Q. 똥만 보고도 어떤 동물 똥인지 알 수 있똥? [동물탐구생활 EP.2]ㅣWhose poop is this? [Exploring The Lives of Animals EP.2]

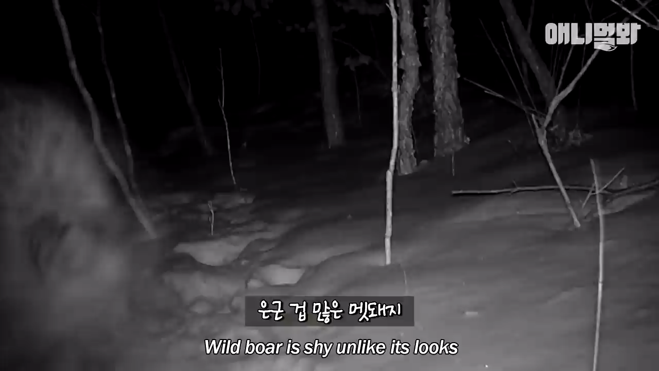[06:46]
아, 여기, 여기, 여기, 여기, 여기. 여기? 뭐요? 토끼가 지나갔어요.
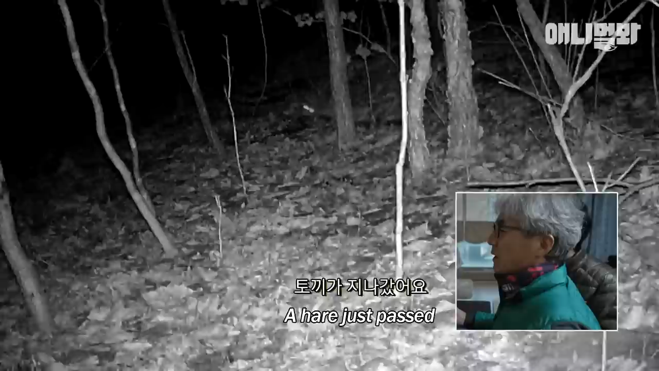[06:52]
여기, 여기, 여기. 토끼, 토끼, 토끼. 와, 저기 토끼예요? 진짜 예쁘네.
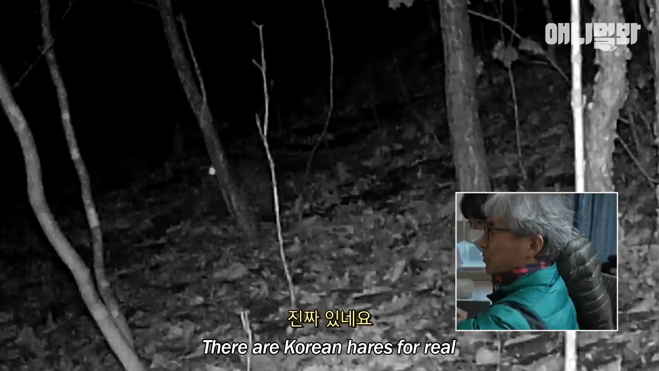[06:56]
야, 토끼가 있다, 토끼. 응? 이게 토끼 발자국이에요. 족저귀에서 판매하면 20년 날 좀.